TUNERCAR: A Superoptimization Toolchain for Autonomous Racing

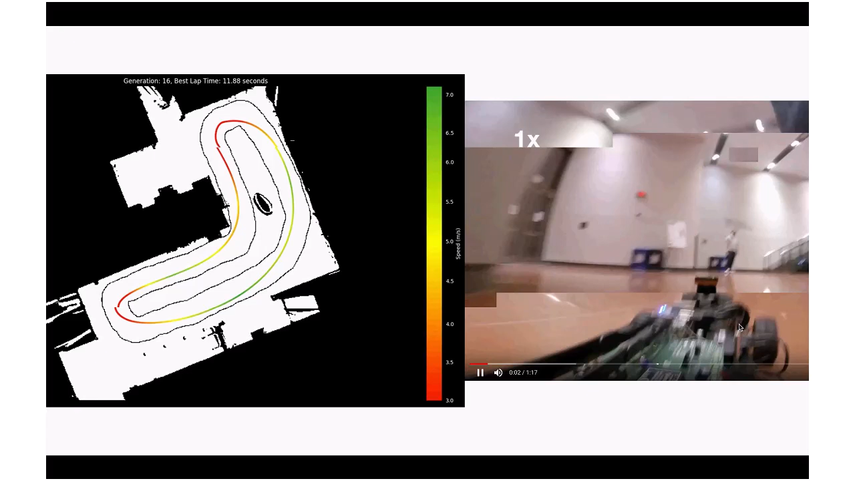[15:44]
performance for a given race car on a given race track um where we also want to bridge the gap between simulation um basically the one you see on the left where the lap
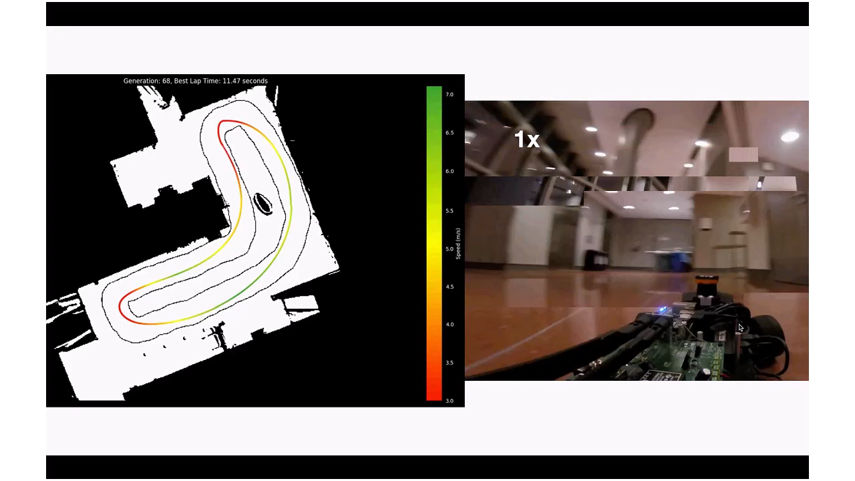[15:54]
time is slowly improving and we want to bridge the gap and transfer the same policy that we
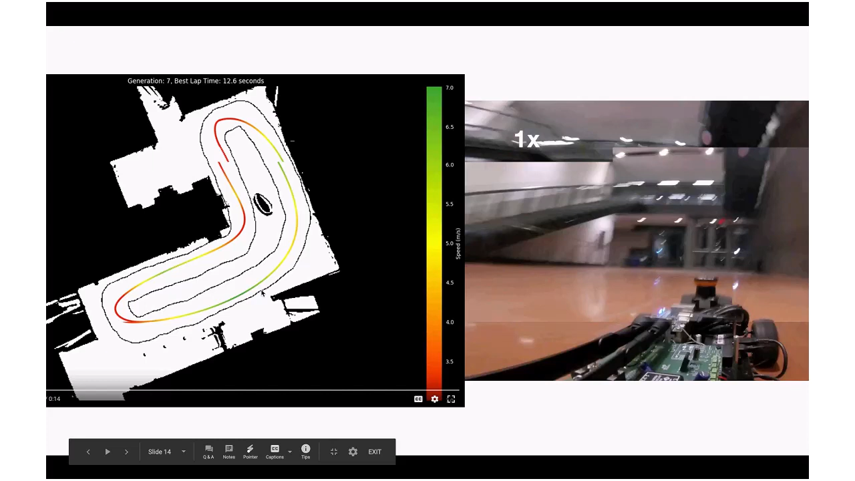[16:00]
find in simulation and put it on the real car as you can see on the right here um so a little bit of background on how we